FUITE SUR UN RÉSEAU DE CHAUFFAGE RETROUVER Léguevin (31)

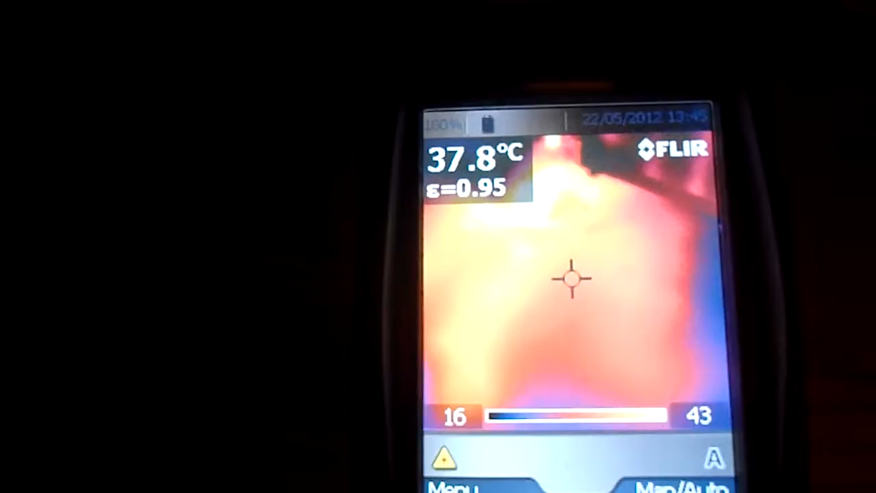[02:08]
On screen: spot 37.8°C
Et puis on aurait une toute petite petite fuite ici
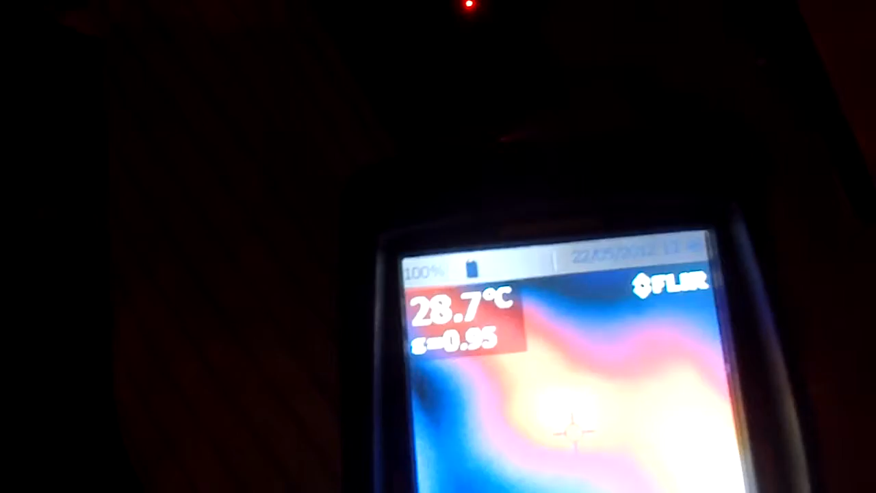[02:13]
On screen: spot 28.7°C
Et une grosse fuite là Et puis on a un dégât des eaux